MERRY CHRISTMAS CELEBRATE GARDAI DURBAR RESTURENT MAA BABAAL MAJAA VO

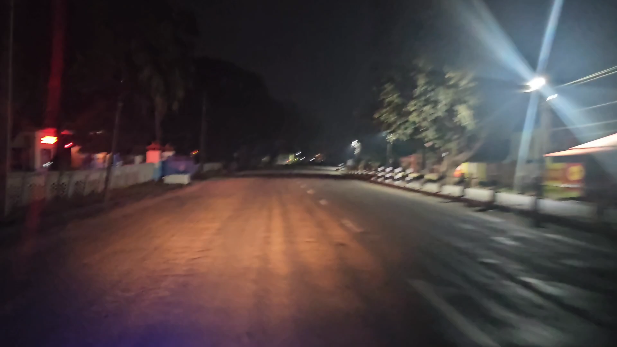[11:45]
यस्तै हो जाडो लास्टै छ ओ माई गॉड ल हजुर यो बत्तीलाई रिङ्गाडा चलायो झिपिक झिपिक झिपिक हानिदिइरहेको छ
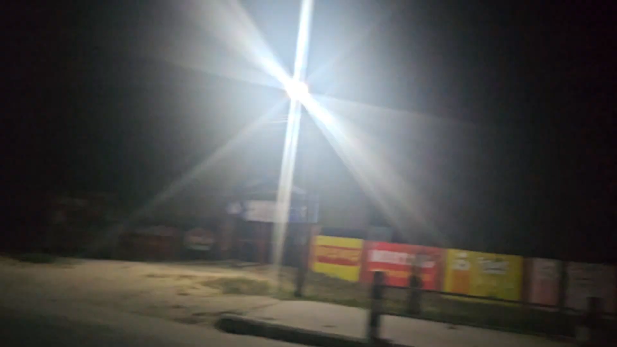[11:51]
यहाँ चाहिँ नेपाल राष्ट्रियबाट चाहिँ पाइन्छ अब सक्यो यहाँको भ्लग चाहिँ अब सिधै घर पुग्ने मात्रै हो सो अब हामी
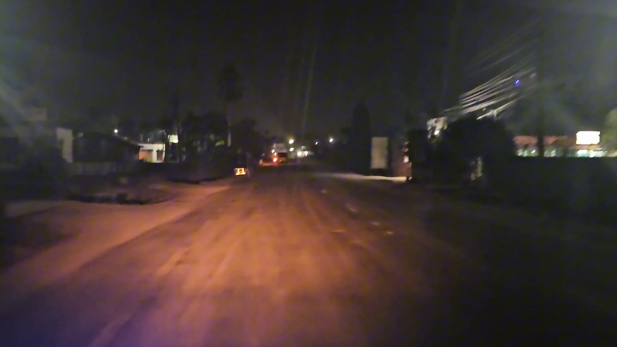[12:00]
चाहिँ डेग्लो आइपुग्न आँट्यौँ डेग्लो सगरमाथा चोक अनि आजको क्रिसमस चाहिँ मेरो बबालै भयो दामी छ यार डेग्लो भने आज चाहिँ रमाइलो होला
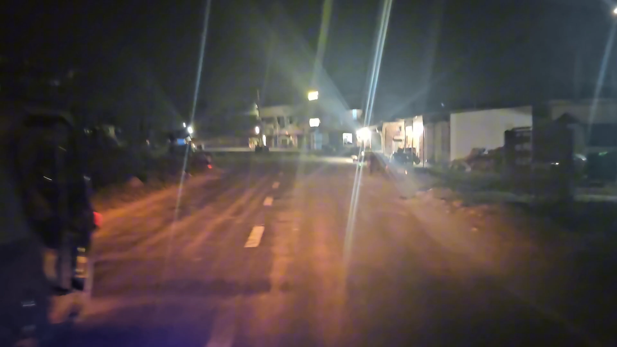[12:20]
अब के गर्ने जानु मन थियो गोजीमा दाम छैन मेरो गोजीमा दाम छैन उयो डेग्लो ए सगरमाथा त भइहाल्यो